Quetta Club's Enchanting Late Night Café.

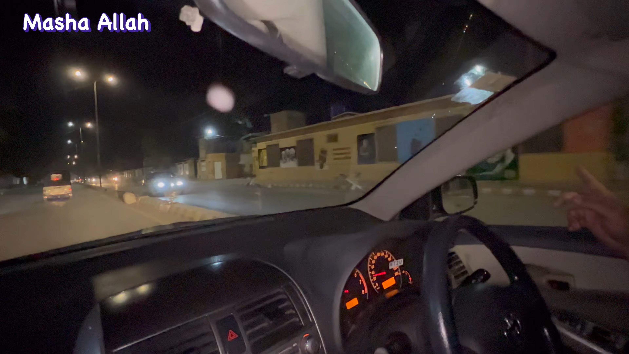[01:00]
यह है फैद भाई कोईटा कमिशनर आफिस कोईटा के साथ में हमारी कोट है सिवल कोट कोट कोट है कोटा में हाई कोट है कोटा में वहां से भी गजारते हैं भी
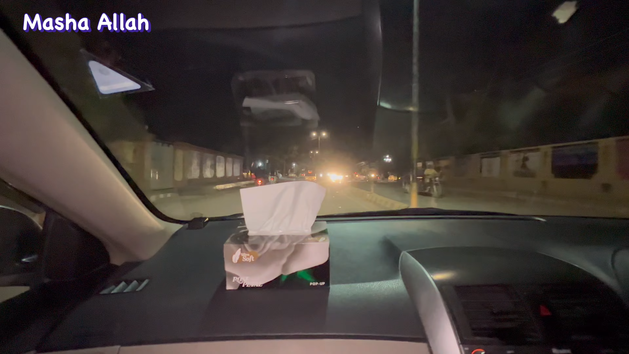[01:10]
अब मशुर मारूफ पार्क लाकत पार्क लाकत पार्क लाकत
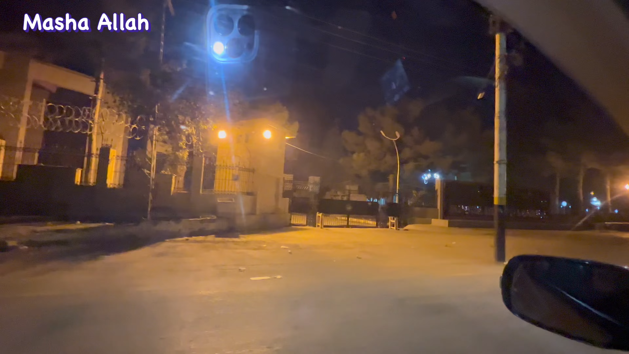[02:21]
राइट पर है हाई कोट है अच्छा अच्छा
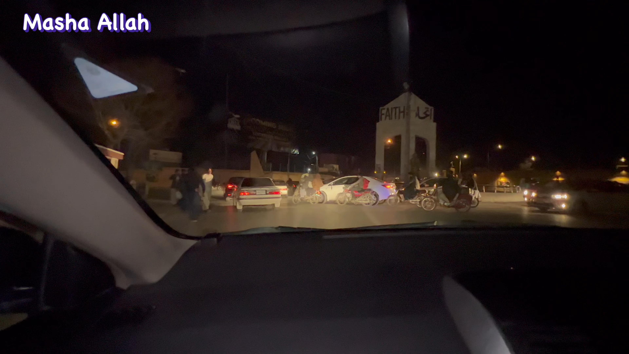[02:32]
फरंटियर कोर अ लेवीज में क्या फरग है प्रe gradual स्विक मी आर्मी